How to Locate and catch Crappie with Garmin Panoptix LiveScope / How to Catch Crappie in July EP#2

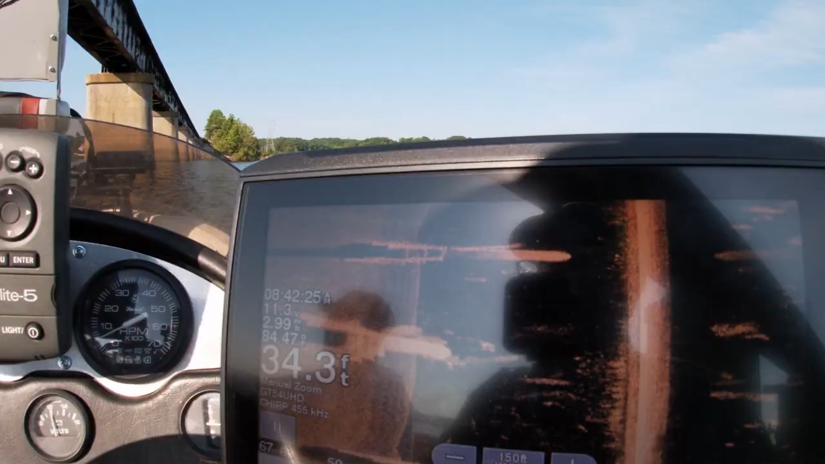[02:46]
On screen: depth 34.3 ft
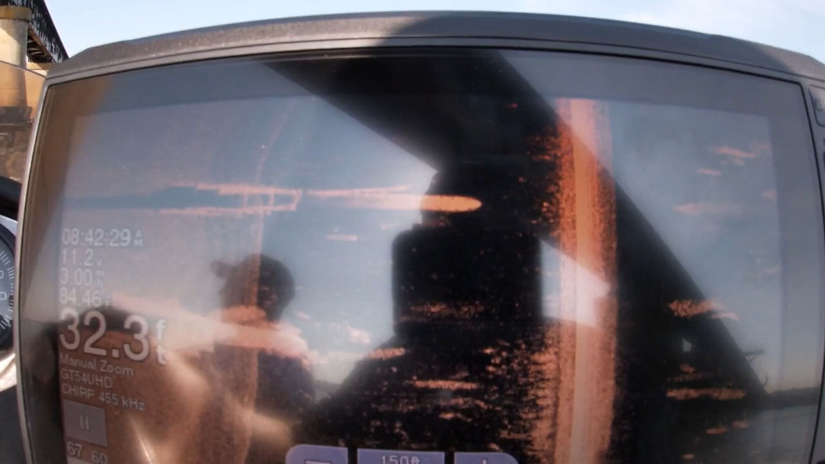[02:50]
On screen: depth 32.3 ft
One more pillow and we're going to switch back to down scan.
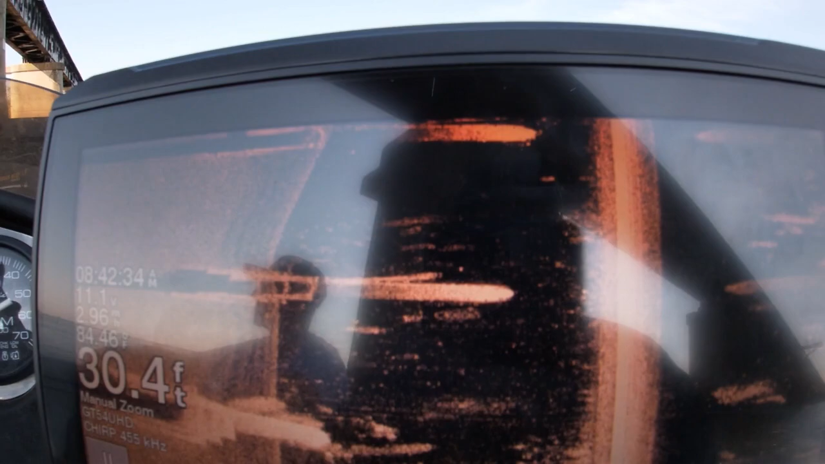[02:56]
On screen: depth 30.4 ft, water 84.46°F
Looks like the fish is holding on the shady side of the pillows. See them?
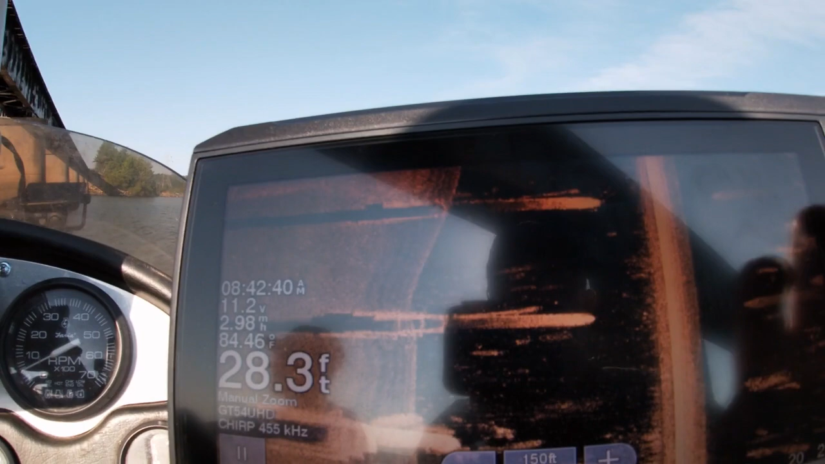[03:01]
On screen: depth 28.3 ft, water 84.46°F
Alright, let's go to down scan real quick. Go past this one.
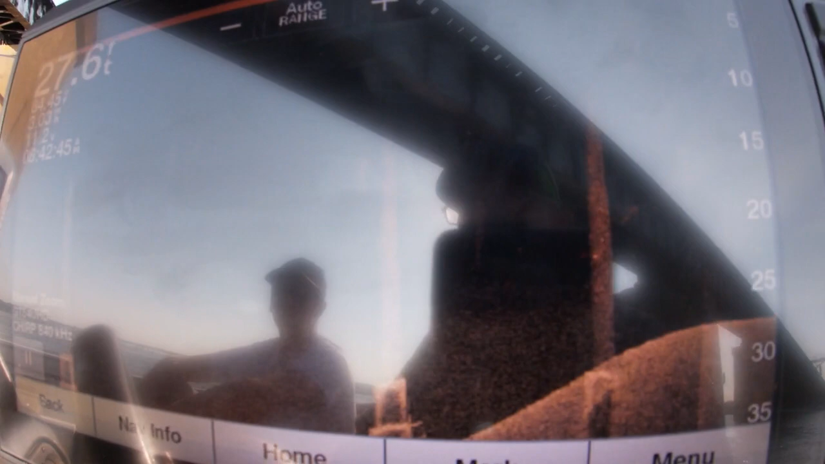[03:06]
Yeah, see all the fish look like they're hanging on the shadow side.
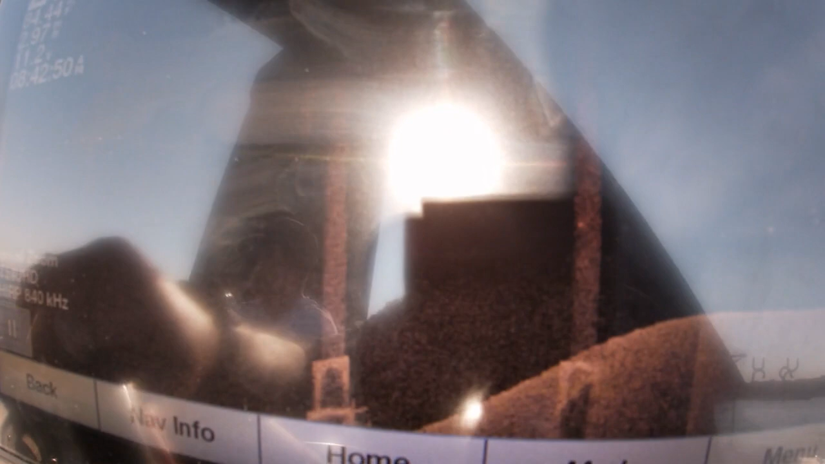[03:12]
Yep, there again.
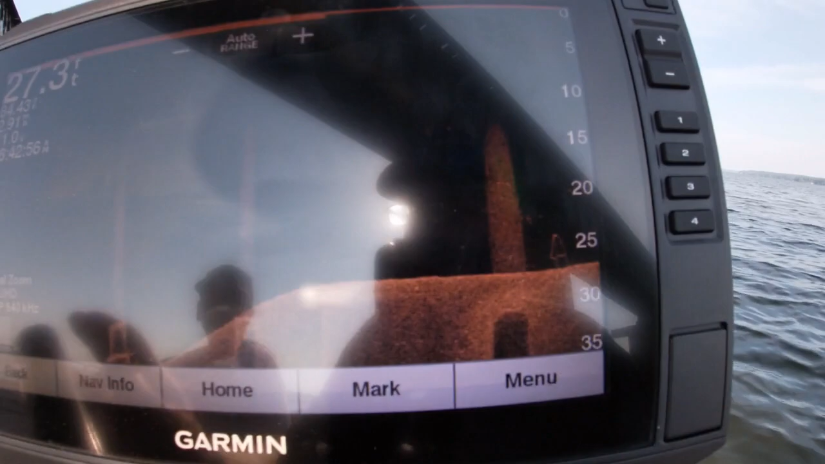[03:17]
They're on this side. There's some kind of underwater anomaly.
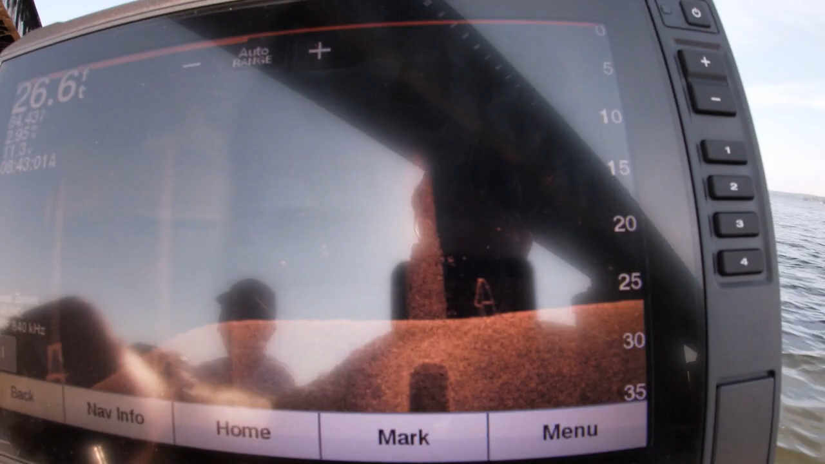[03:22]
See, down scan actually scans out far enough.
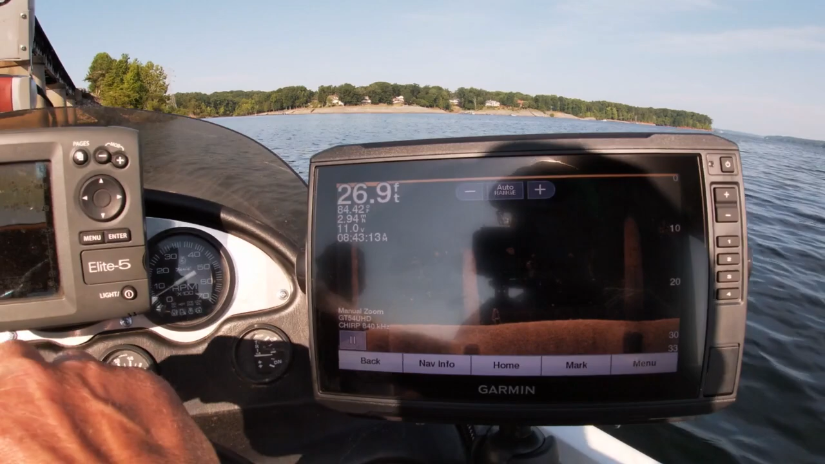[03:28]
On screen: depth 26.9 ft
Now there's a big school of fish right there at 10 feet. It could be shad. Which pillow is that?
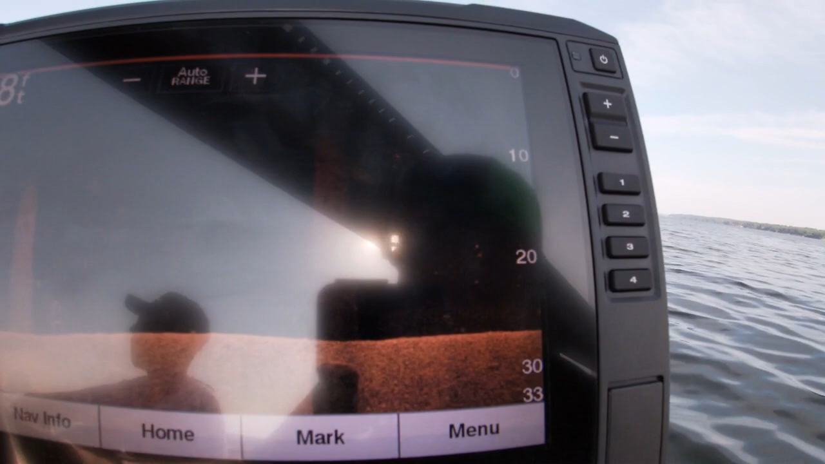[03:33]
Fifth one out. Boom. There's a school of crappie right there.
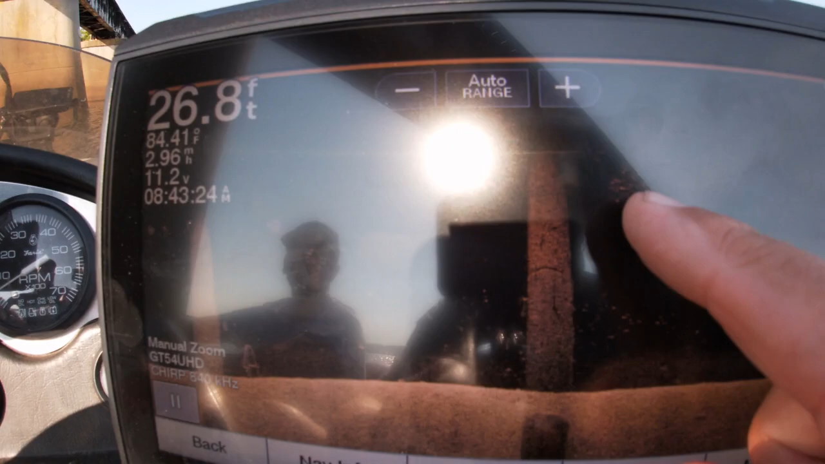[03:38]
On screen: depth 26.8 ft, water 84.41°F
We're going to check. We've got like four more pillows to check.
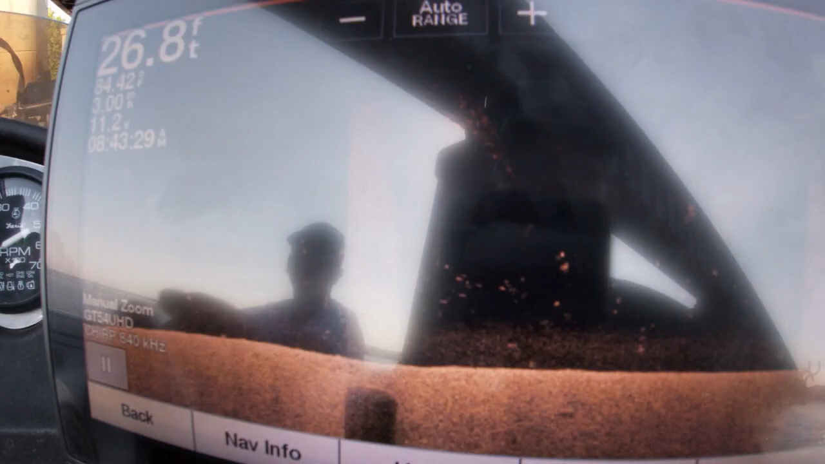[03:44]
On screen: depth 26.8 ft
And that's probably crappie there. There's another school. That's probably shad up around 10 feet.
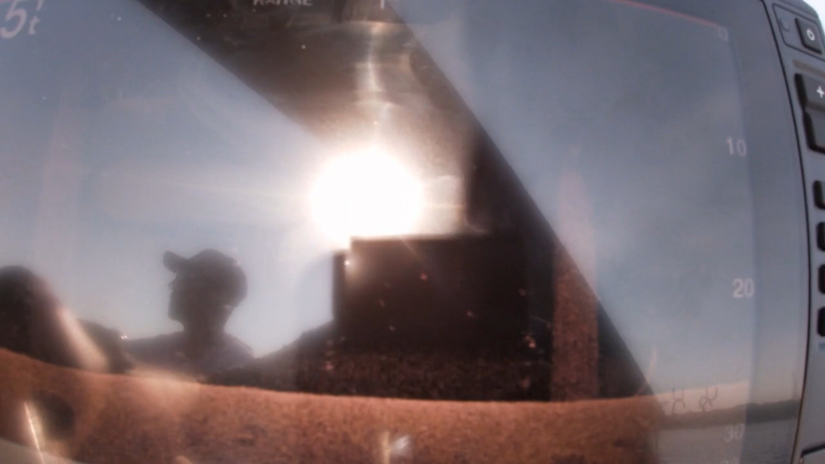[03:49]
And there's a big school of fish right there.
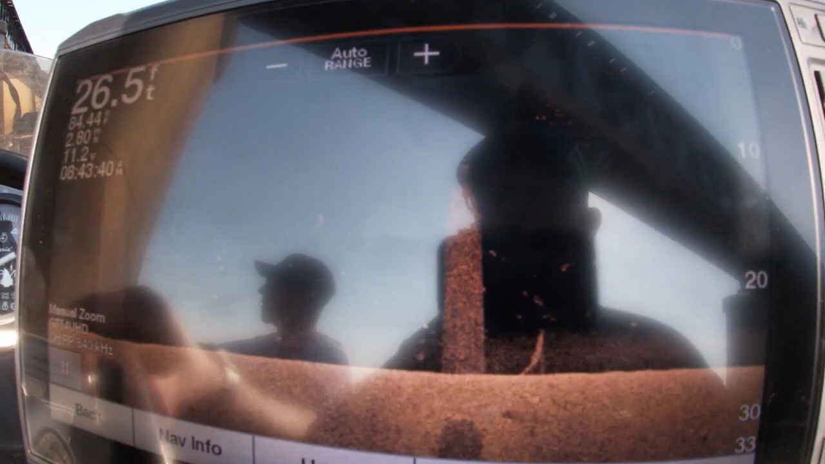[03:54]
On screen: depth 26.5 ft
So technically, I can spot the crappie myself better on the down scan than I can with the side scan on these pillows.